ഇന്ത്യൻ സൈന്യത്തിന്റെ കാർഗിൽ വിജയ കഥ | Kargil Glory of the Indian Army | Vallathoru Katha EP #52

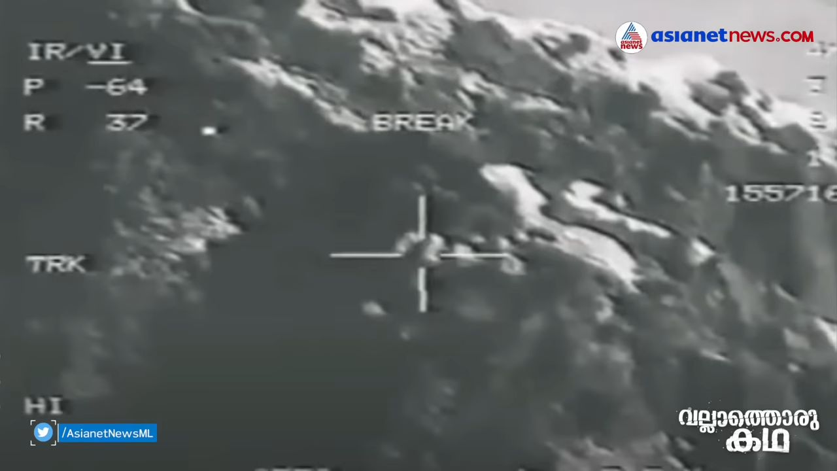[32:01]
50 കിലോമീറ്റർ അകലെ വെച്ച് തന്നെ ലൈറ്റ്നിങ് പോഡ് ടൈഗർ ഹിൽ സ്പോട്ട് ചെയ്യുന്നു.
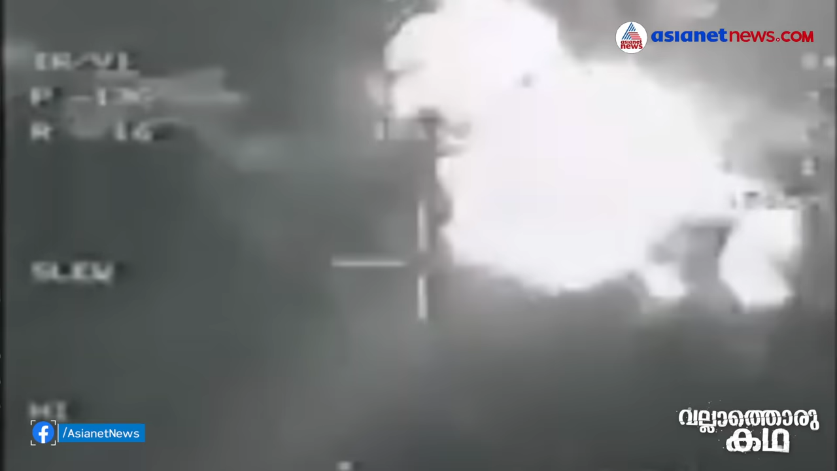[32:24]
പോകുന്നതിന് മുമ്പ് പാക് സൈനികർ പ്രാണരക്ഷാർത്ഥം പരക്കം പായുന്നതിന് വീഡിയോ പിന്നീട് ഇന്റർനെറ്റിൽ പ്രചരിച്ചിരുന്നു.